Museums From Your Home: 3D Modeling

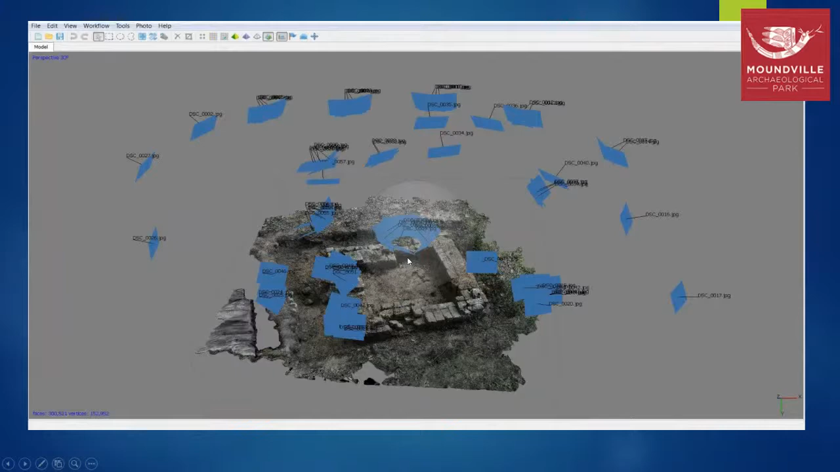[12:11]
pictures taken more close up and from both the outside and inside and at different, um, distances. And so first you get a sparse point cloud. You kind of see that it is what we took pictures of.
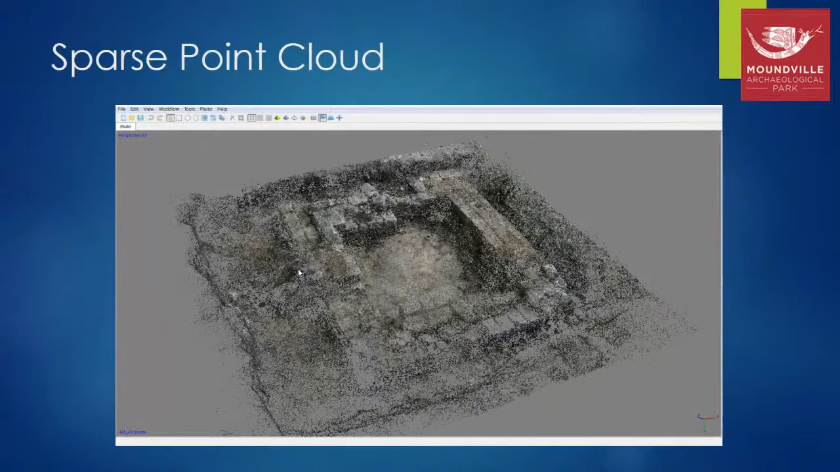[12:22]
Um, it starts to resemble it. And then we've got a geometric mesh, which itself becomes very helpful at times. Um, for instance, if we're doing a, uh, a cliff where there's a lot of petroglyphs, um, we can strip away the texture because sometimes, uh, like at the Medicine Lodge site in Wyoming,
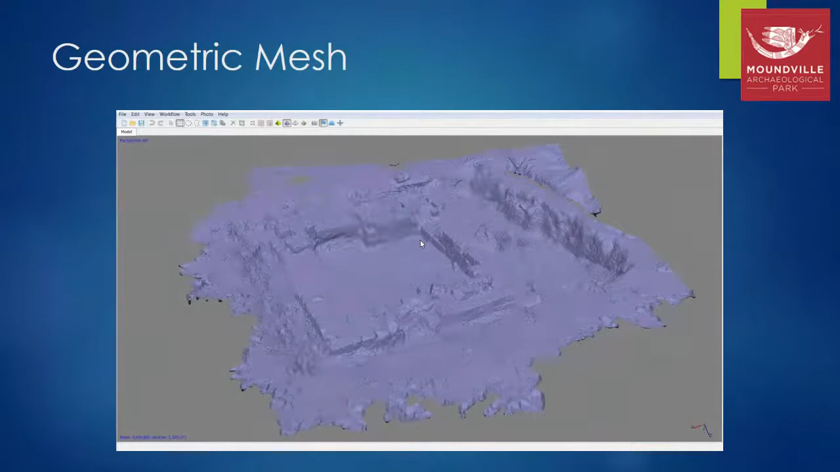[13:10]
You can pick up, uh, glyphs that you can't really see very well with the naked eye because all you've got is the underlying geometry. So the geometric mesh comes in handy on in its own right.
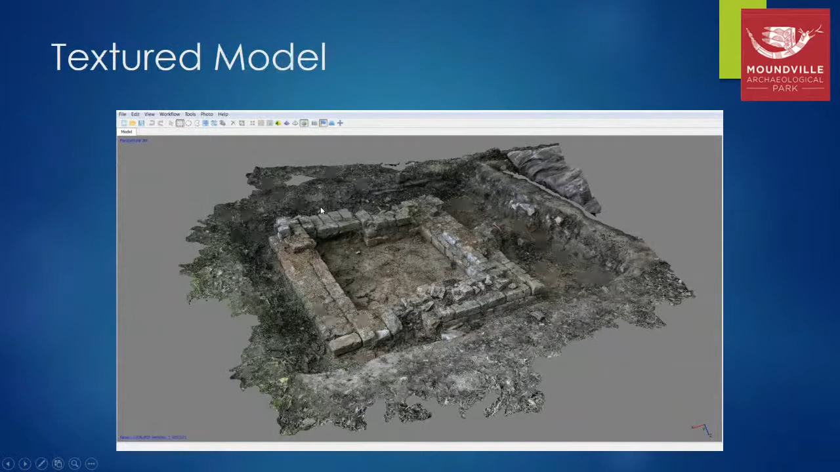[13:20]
And here's a textured model and it looks a lot more like the real thing. Um, and you can zoom in pretty good too, which is something you can't do once you're back in the lab as this might be a feature that has to completely move because there might be a different, perhaps, uh, Native American feature underneath of it. And so once this is moved, it's gone.
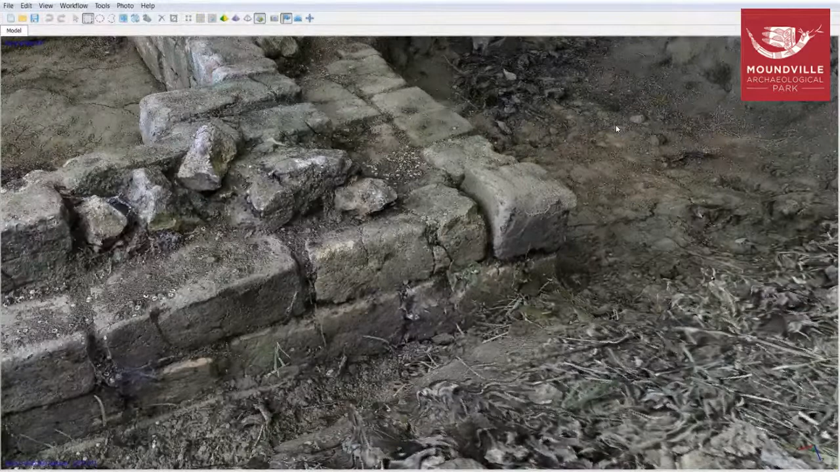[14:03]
it's like being able to go to a snapshot in time and be able to zoom in and perhaps, uh, look at things that you didn't see when you were out there. And here's another example.
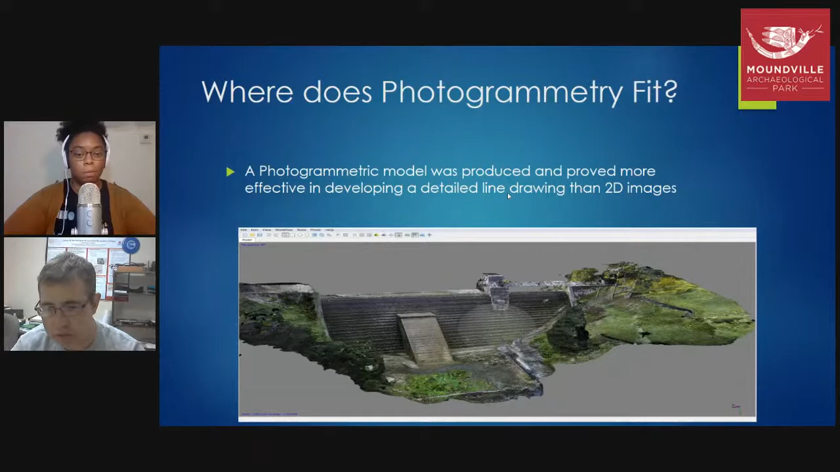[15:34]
the stone courses and just be able to, to see it, how it would look prior to their repairs.
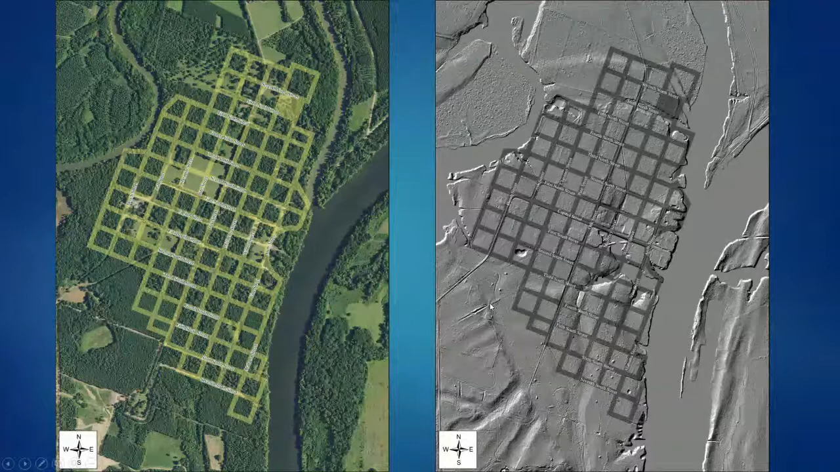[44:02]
As you can see, it's not a modern city. It never developed into that. Um, not fully.